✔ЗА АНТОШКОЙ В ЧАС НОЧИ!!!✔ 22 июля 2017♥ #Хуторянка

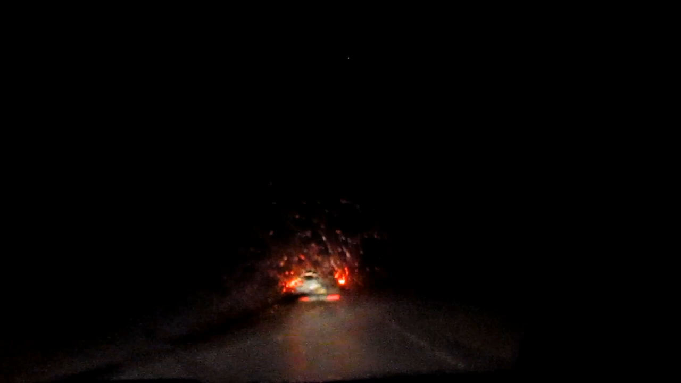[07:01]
Полыхает, как это называется? Короче, поливает. Вот как это называется. В Тимошевке вообще сухо, да? Вообще, там такое лило перед Медведовкой.
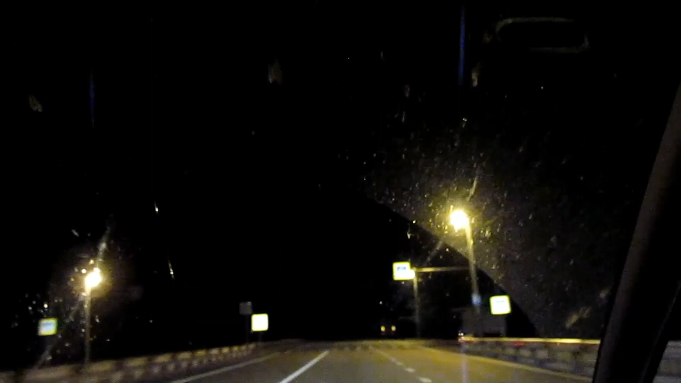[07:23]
И в самой Медведовке тоже сухо. Вот этот кусочек как-то был после Мышастовки. Заливала. Это что, в Тимошевке поворот на порт Кавказ, да? Mm-hmm. И на уже моря. Пробка, на да? На моря. На моря. В Крым же это, да? Ну, не только Крым. А куда еще? А, в Голубицкую, да? Да, да, да.
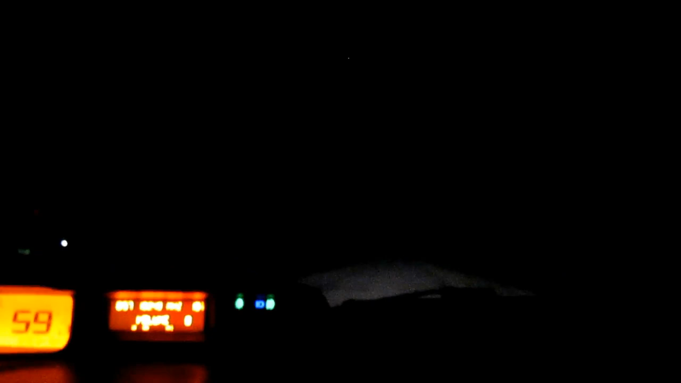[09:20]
С артезианской водой. Так, сколько у нас? Час ночи, да? Мы в Камышеватку приехали. 3 часа. Да, 3 часа ехали. Но я думала, если честно, что будет еще даже труднее, да? Как тут одно место, да, было, что ну, да, тянулось? Да, потом как-то уже легче.
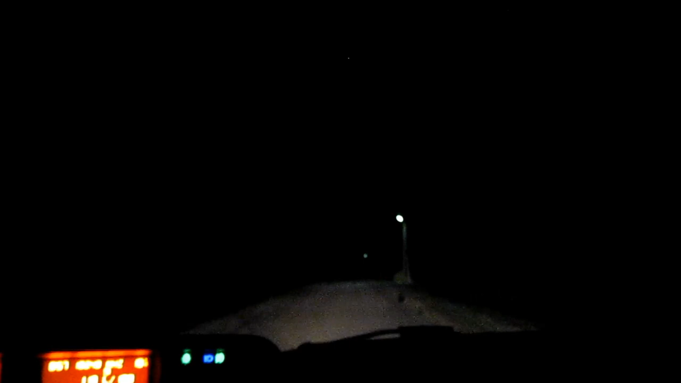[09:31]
Ну, всегда, я отсюда до Калининского легко летишь, а там начинаешь двигаться. Камышеватка.